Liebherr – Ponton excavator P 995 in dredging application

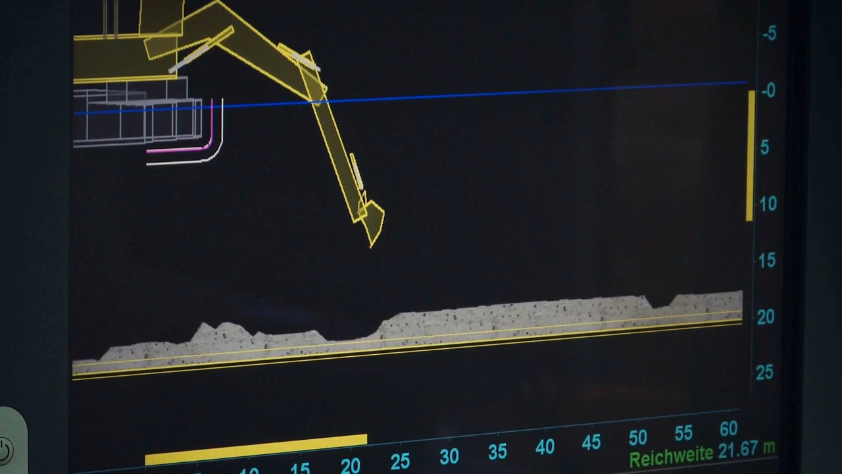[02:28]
The sensitive joystick controls, combined with a differential GPS-based underwater monitoring system, allow the operator to dredge the claysand mix with a
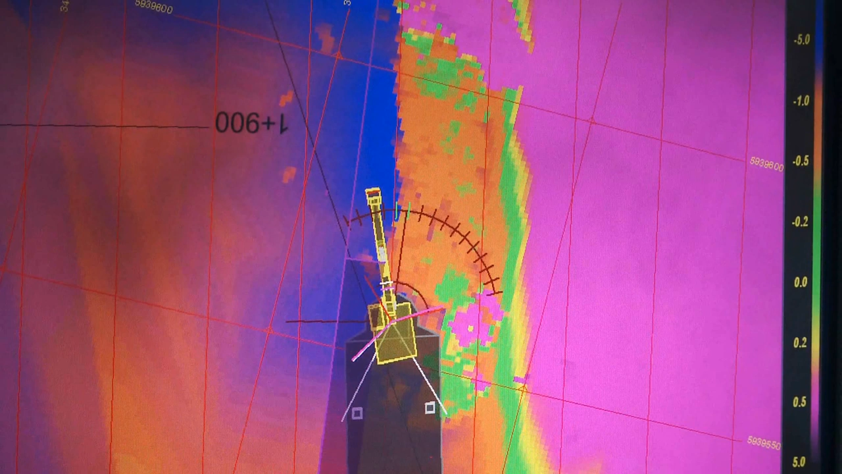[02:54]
And when the job is done, the color turns pink.